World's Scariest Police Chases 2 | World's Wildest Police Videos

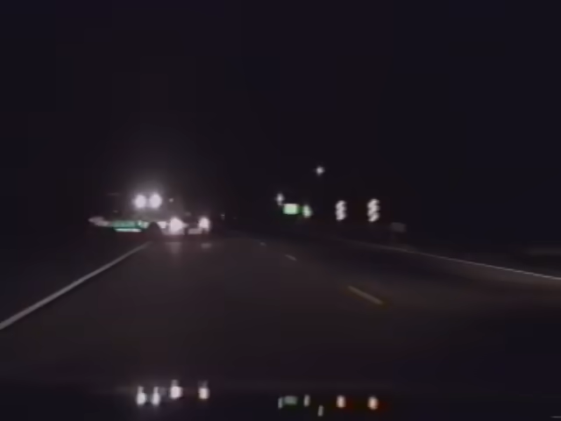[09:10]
Like a bat out of hell, this truck comes smashing through a roadblock in Bogalooza, Louisiana. Permission is granted to shoot out the pickup's tires. The tire practically explodes, sending dust and debris everywhere. The exposed rim is sparking on the pavement. But the truck shows no sign of slowing down. The other officer forces him into the shoulder. And once again, the pickup almost crashes. More shots are fired, this time to the truck's right rear tire. Watch again carefully and you can actually see the bullets hitting the pavement.
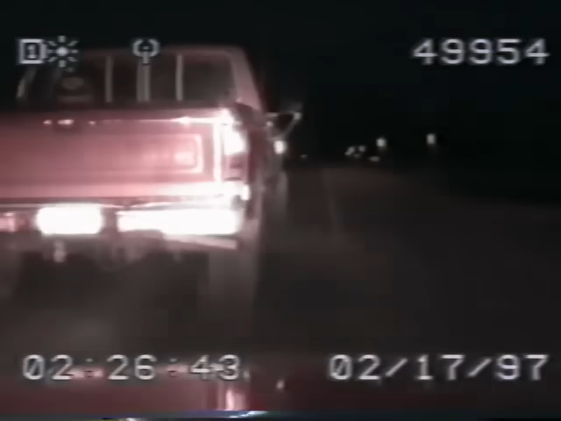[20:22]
The other patrol units try to slow him down, but he just doesn't stop. So they decide to put down spike strips to blow out his tires. But watch what happens. He hits the spike strip dead center. You can see both tires explode. But something is wrong. He should be stopping, but he isn't. He's driving on flat tires, shooting up showers and sparks. Is this man crazy or drunk or what? His tire goes rolling into the ditch. Unbelievably, the man is still going 80 miles an hour riding on the rims.